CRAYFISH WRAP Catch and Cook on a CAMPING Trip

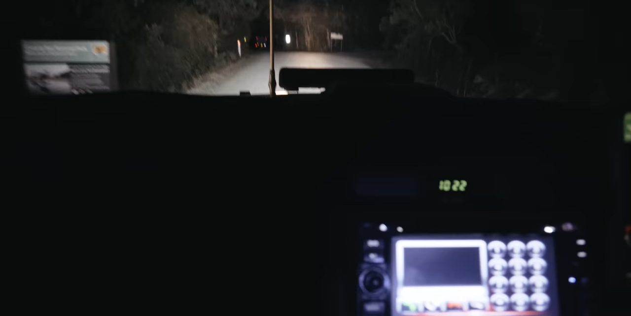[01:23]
Oh, we're on a dirt road. We are definitely here.